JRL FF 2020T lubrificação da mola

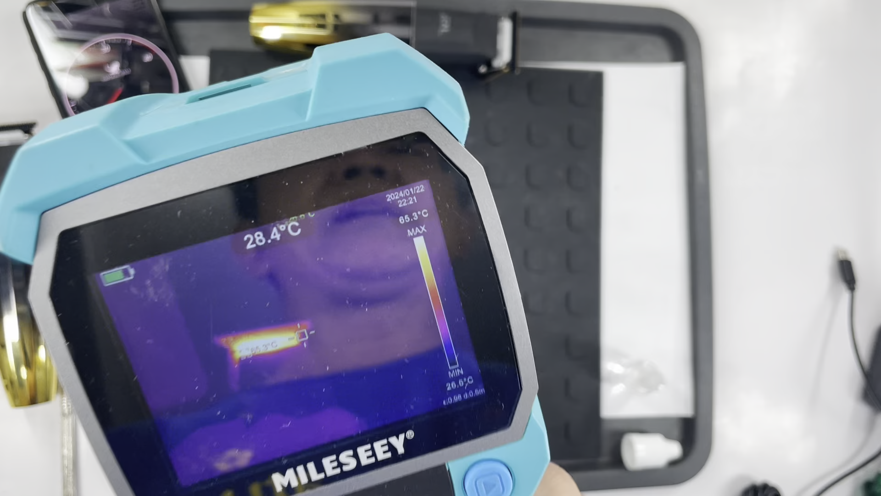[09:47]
On screen: spot 28.4°C, scale bottom 26.8°C
Vocês viram que chegou a 90 né
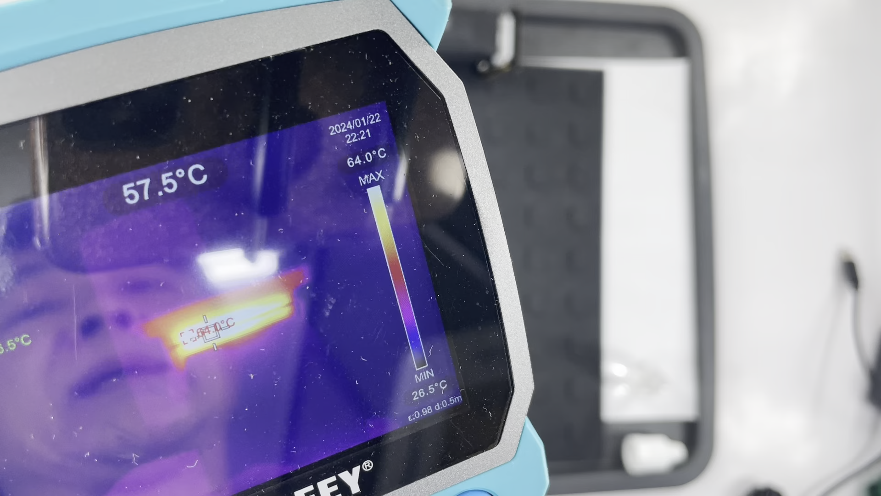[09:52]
On screen: spot 57.5°C
Foi lubrificar E aqui ó Abaixou quase que imediato
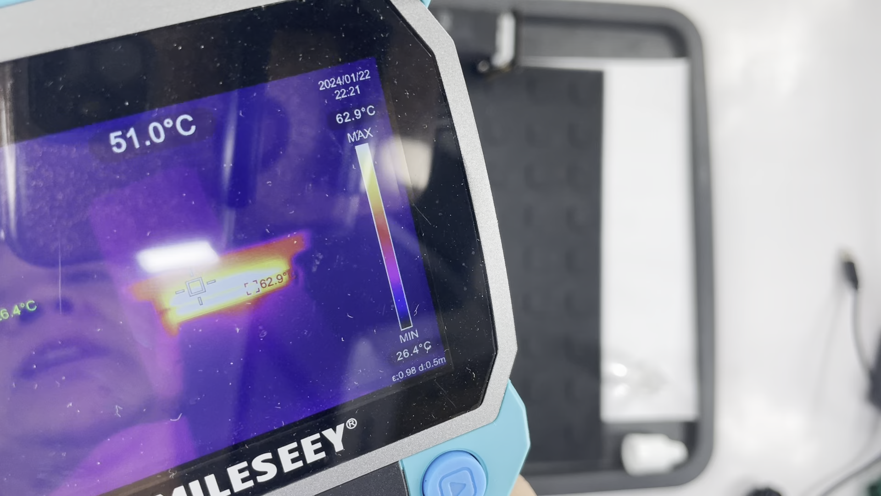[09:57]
On screen: spot 51.0°C
62 Então a temperatura diminuiu E o RPM aumentou E o RPM aumentou Pra quem Ah e olha só
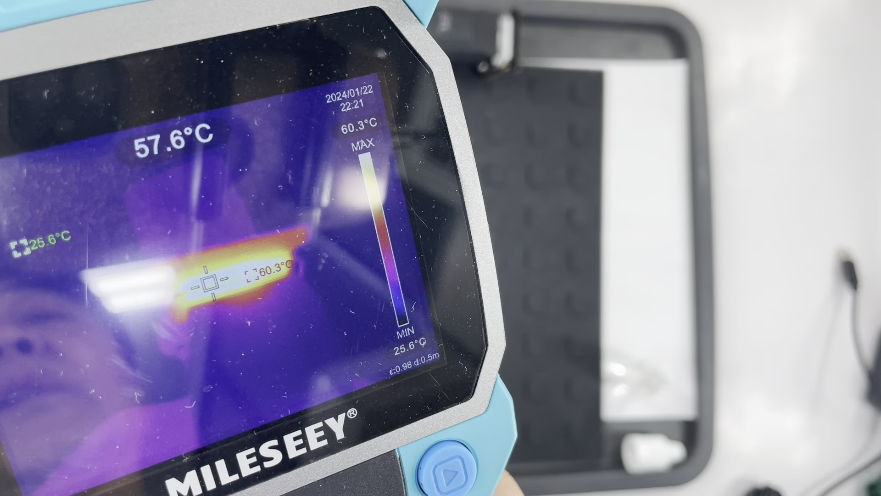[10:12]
On screen: spot 57.6°C, max 60.3°C, scale top 60.3°C
O que é melhor de tudo E continuou baixando Isso porque eu não desliguei a máquina Tá Olha só E tá baixando Como vocês puderam ver Se deixasse no ritmo que tava Ele ia aumentar muito mais Gente Não é à toa então Que essa lâmina tá quebrando
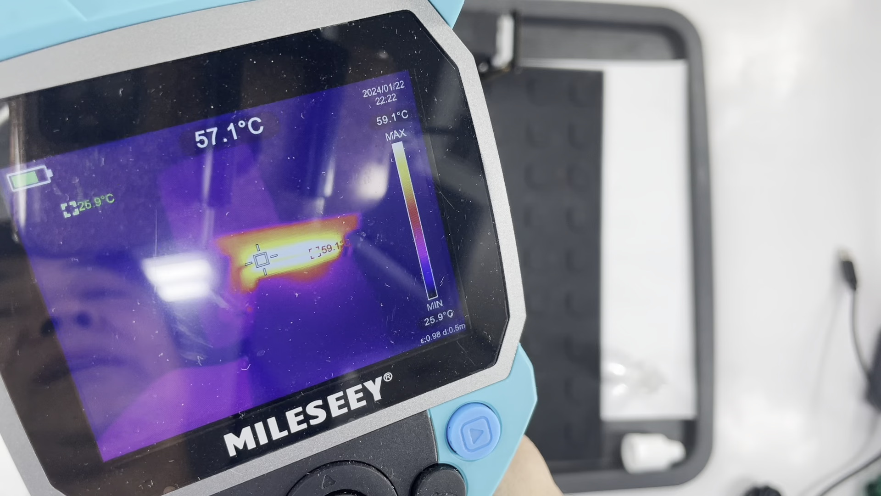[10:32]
On screen: spot 57.1°C, min 25.9°C
Ou até perdendo a pressão Tá aqui ó 59 Se alguém tinha dúvida Se precisa lubrificar ou não
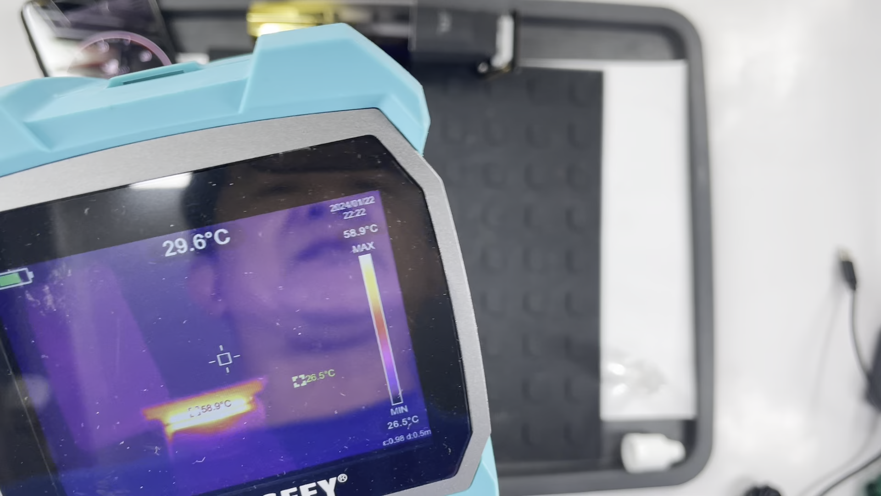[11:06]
On screen: spot 29.6°C, max 58.9°C, min 26.5°C
Gente Pra quem tinha dúvida Agora desliguei Vocês podem ver ó Que não superou 60 graus É